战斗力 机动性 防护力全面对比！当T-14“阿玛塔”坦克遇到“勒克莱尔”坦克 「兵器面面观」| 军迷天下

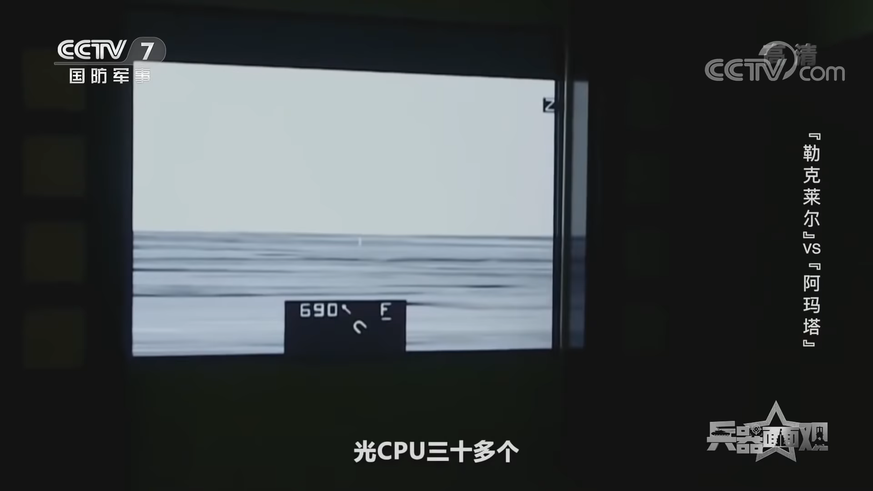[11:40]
所以它整套的这套系统确保了它这个炮的射击精度，